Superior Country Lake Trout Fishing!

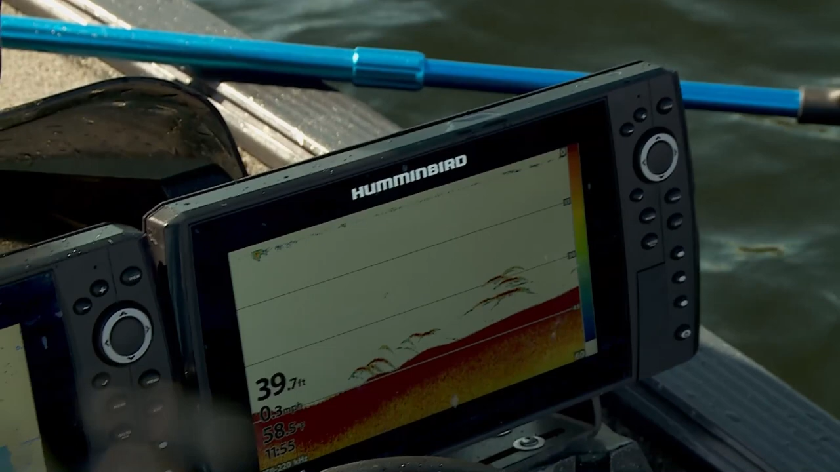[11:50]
On screen: depth 39.7 ft, water 58.5°F
look at there's like a big giant schools of them down there of these things these are like stamp outs they're stamp outs